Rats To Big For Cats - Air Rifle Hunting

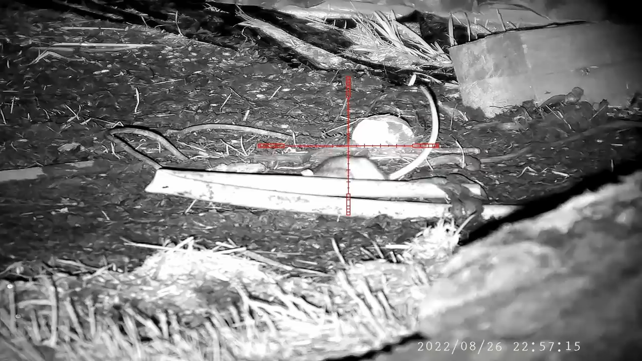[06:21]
There we go, the proof is in the pudding. You couldn't get any more stiffer than that. As soon as the pellet landed, it stiffened him right up.
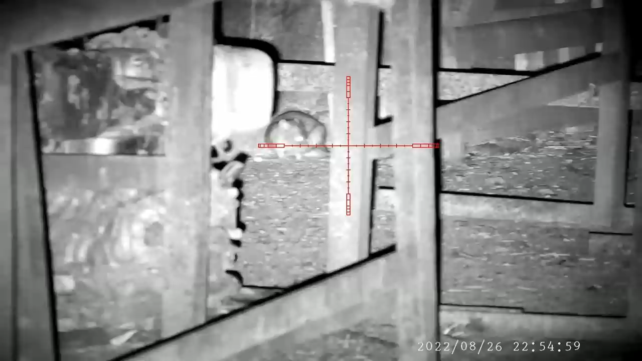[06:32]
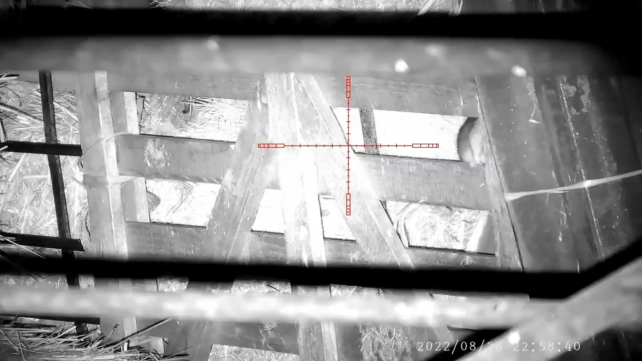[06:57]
The word has spread quite fast,
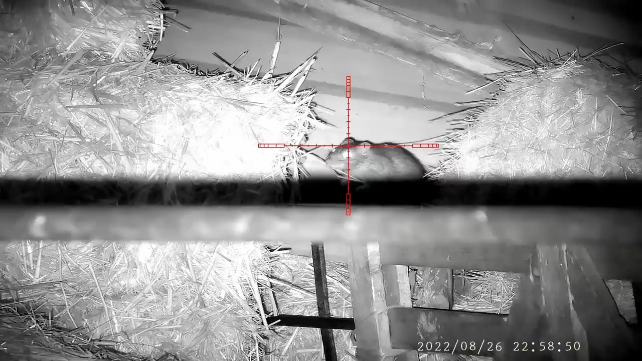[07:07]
and now the rats are queuing up so they can all get a part in the Pontypool pest control video.
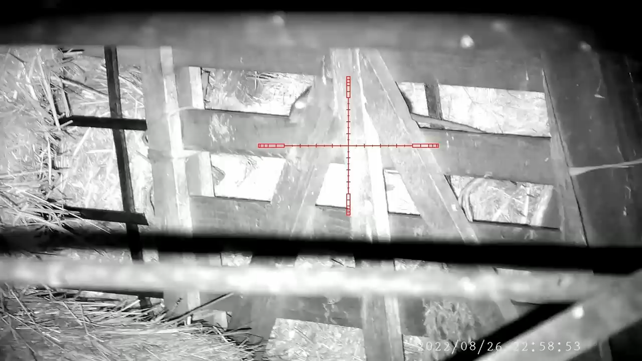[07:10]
Keep on coming lads, more the merrier. But I don't think they've heard the saying, when the sheriff's in town, the vermin's going down.
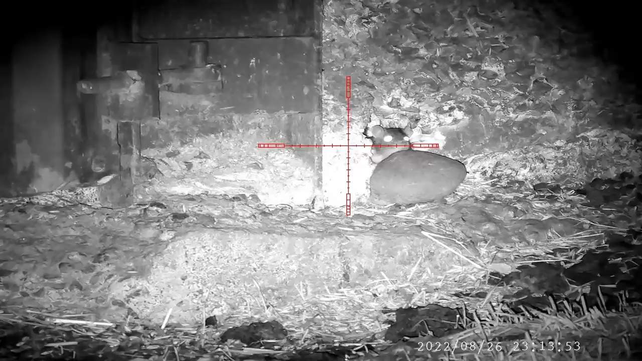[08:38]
After scanning around with the thermal, I come across these two comfortable just snuggled up inside this hole. You could see they was ready for action, so I just thought I'd send them a stiffener. Look at the size of the box on that.
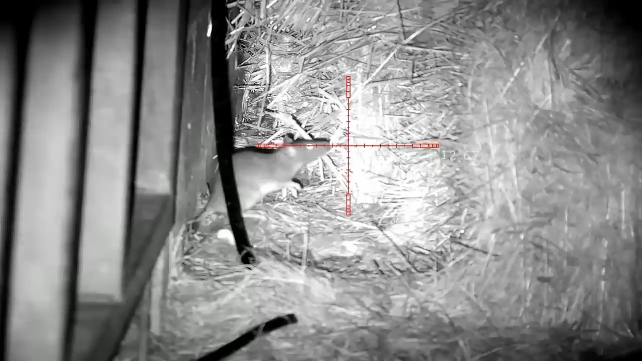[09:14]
Not all shots go to plan. This shot was only 19 or 20 yards away and I was very confident in a clean kill. After the shot had landed, I thought it was lights out, but this rat seemed to have another idea.
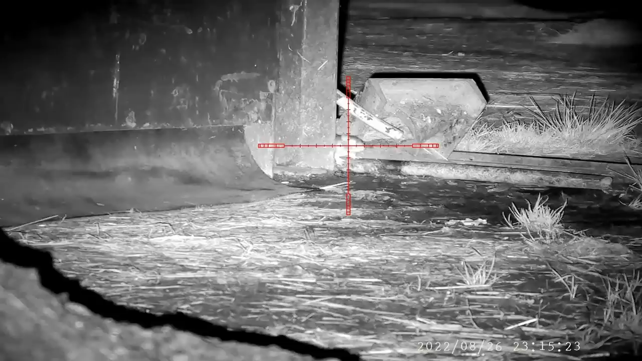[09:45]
It was like the Terminator.
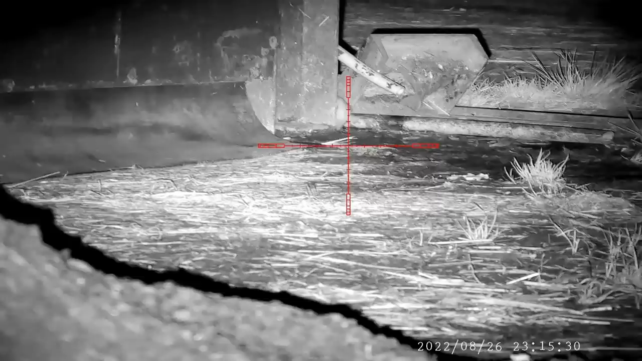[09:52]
It got up and started running across the farmyard, so I quickly reloaded and sent a follow-up shot.